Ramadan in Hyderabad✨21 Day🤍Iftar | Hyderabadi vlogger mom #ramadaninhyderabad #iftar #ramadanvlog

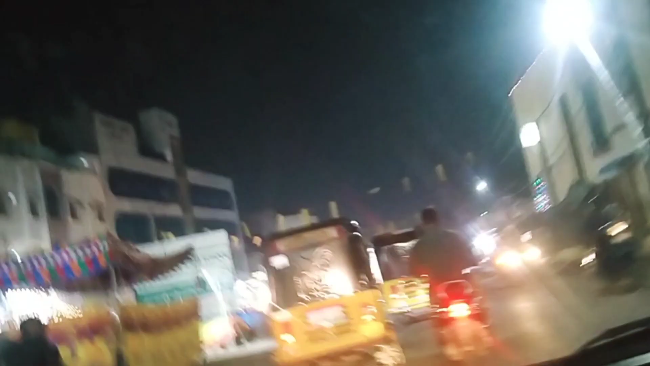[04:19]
बारकस में इसलिए आते लोग लुंगी और अरब वाली चप्पल ज़बरदस्त मिलते यहाँ, और ऐसे वाले नाइटियाँ जिसको मैक्सियाँ बोलते हैं
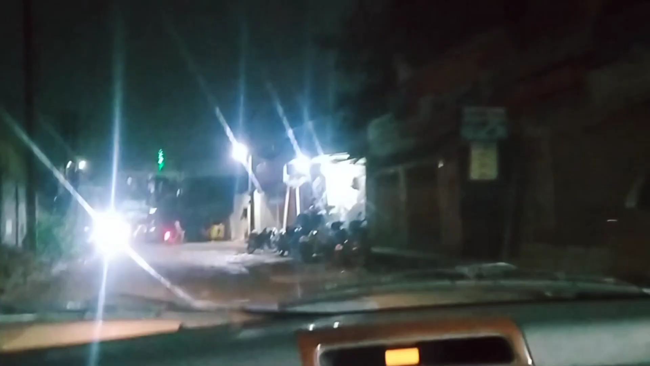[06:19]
अपन अगर तो शॉर्टकट निकलेंगे, यहाँ से शॉर्टकट है तो देख सकते हैं आप लोग।